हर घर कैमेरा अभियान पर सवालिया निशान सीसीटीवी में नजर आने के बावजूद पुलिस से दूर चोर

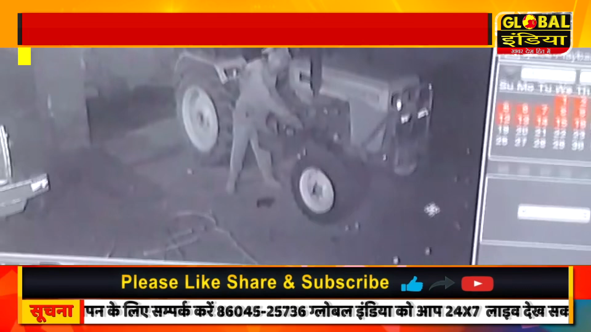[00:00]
بہرائیج گونڈا روٹ پر بے خوف چوروں کی حوصلے بلندے ایک ہی جگہ پر پچھلے دو مہینے کے اندر لگاتار دو بار چوری کر چکے مارڈ دوہزار تیس سے مارڈ دوہزار چوبیس تک ایک ہی جگہ سے یہ تیسری چوری ہے
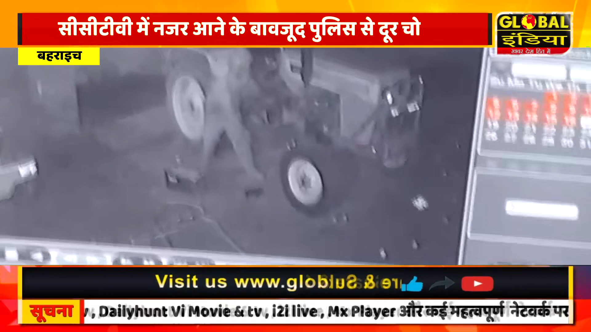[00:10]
پیٹرولنگ کا خوف اب چوروں کے اندر سے ختم ہوتا نظر آ رہا ہے پولیس بھی چوری کی لگاتار ہو رہی گھٹناوں کو نظر انداز کر رہی ہے بڑھ رہی چوری کی واردات سے پولیس کی پیٹرولنگ پر سوالیا نشان لگ رہا ہے چور مکھ مارک سے مہ سو میٹر کی دوری پر چوری کی گھٹناوں کو انجام دیتے ہیں اور بڑی صفائی سے رفو چکر ہو جاتے ہیں بہرائیج گونڈا ہائیوے سے سٹے نگرور مسیحباد امین پور نگرور